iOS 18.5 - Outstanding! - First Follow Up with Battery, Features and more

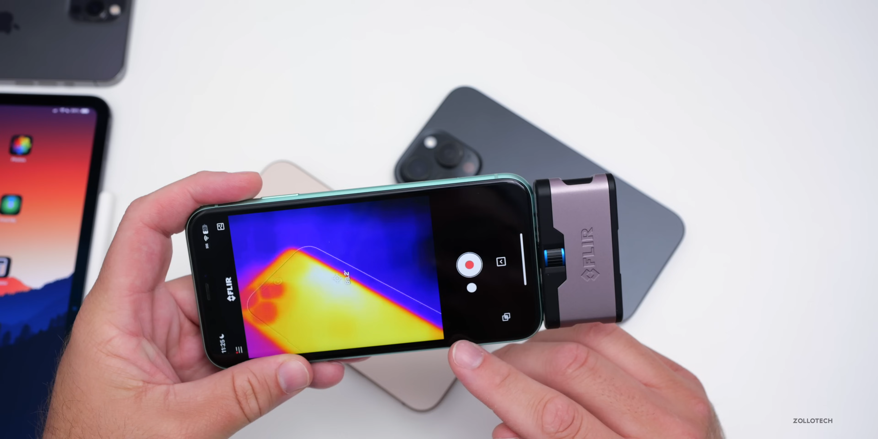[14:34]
We're at about 90 degrees Fahrenheit, and I'll place Celsius in the upper right. And you'll see here again, 84 degrees Fahrenheit, and that's just sitting here doing nothing.